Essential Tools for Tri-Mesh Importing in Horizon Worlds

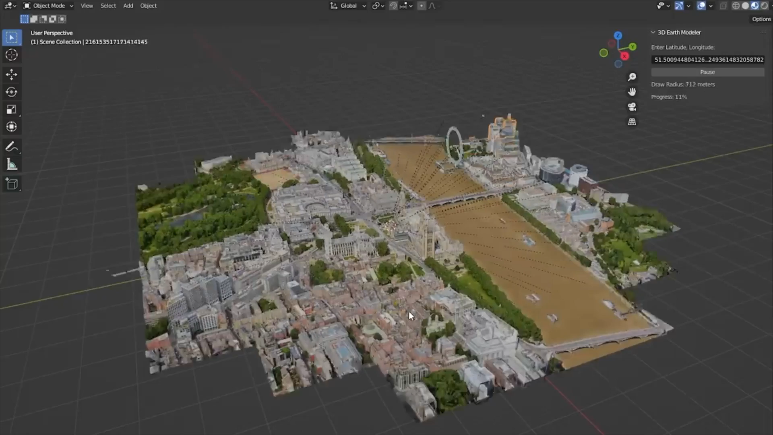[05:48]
For example, there are already tools which allow you to use Google Maps and extract their 3D models for your own use.